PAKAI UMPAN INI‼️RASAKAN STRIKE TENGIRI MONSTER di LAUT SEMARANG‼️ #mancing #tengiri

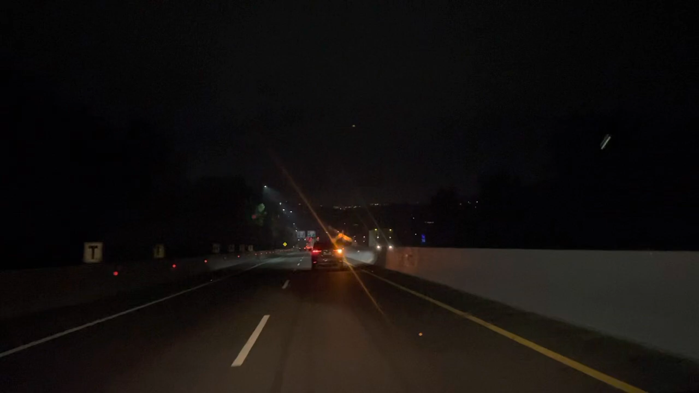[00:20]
Hai Sobat Pancing, ini kita lagi perjalanan dini hari ya ke kota Semarang. Yuk ikuti perjalanan kita hari ini.